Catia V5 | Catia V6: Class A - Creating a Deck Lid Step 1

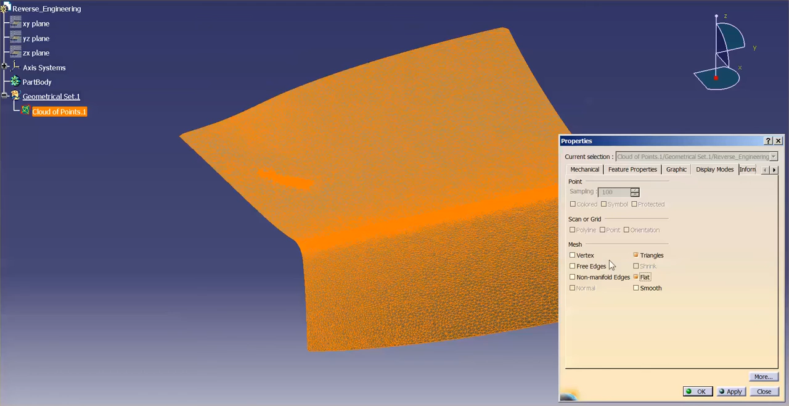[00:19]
I want to look at triangles. I want to look at it flat. And if you really want to, you can see free edges, non-manifold edges, and vertexes. This just gives you a pretty good indication of how good the data is. You can see the yellow line is the free edge, and then this just wraps around.
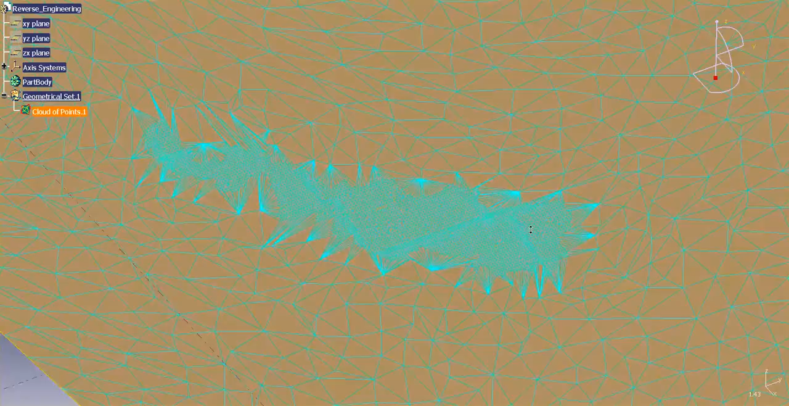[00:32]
You see a little bit of work going on down here. This could be tool marks or some odd thing going on with the scanner.
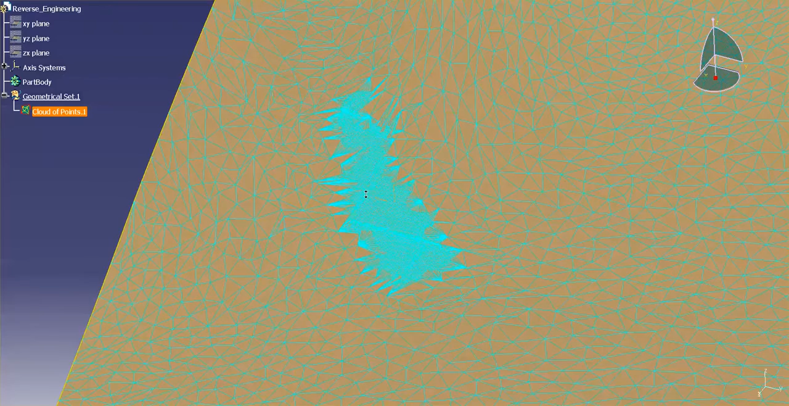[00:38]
You can see that there's some multiple curvature surfaces all meeting in one spot.
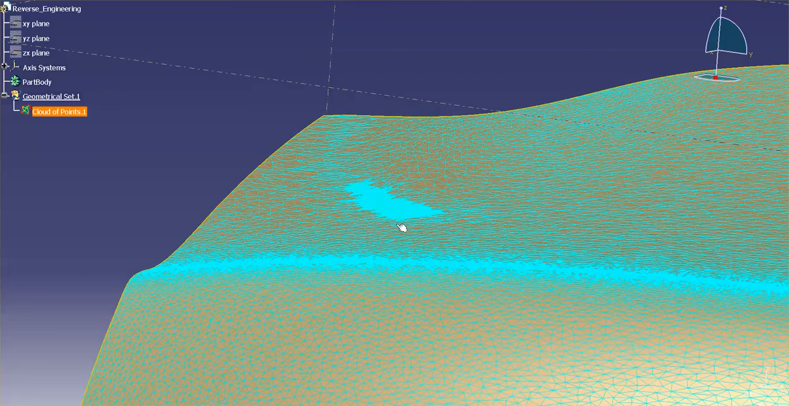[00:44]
So this may reflect in how we actually designed this part.
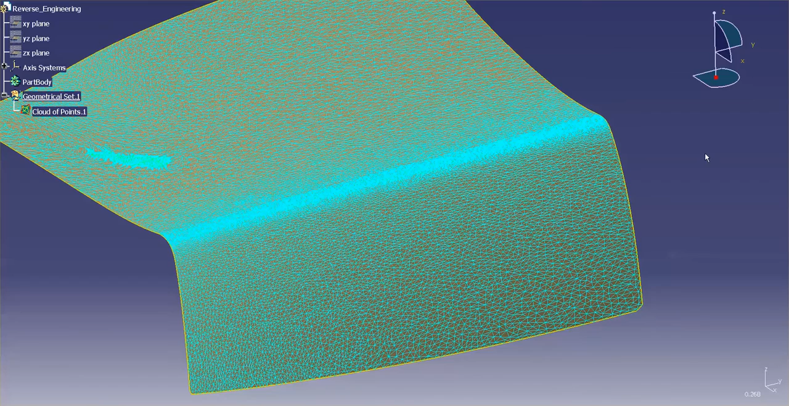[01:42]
nice and smooth and quick and easy. Now, with that, I'm going to go ahead and get a curve through this edge. And one way you can do that is I'm just going to go ZX plane. Once I have my ZX plane, you'll notice that this is the edge that I want to work off of.